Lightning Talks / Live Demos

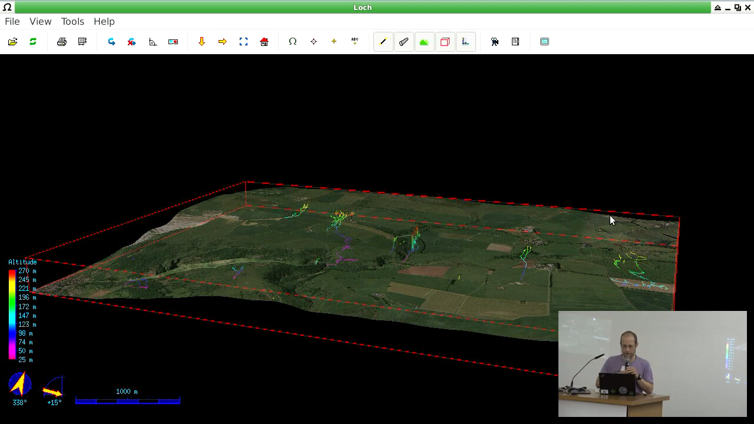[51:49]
so this one, you can drop a map onto your terrain surface, and you can see your little caves underneath.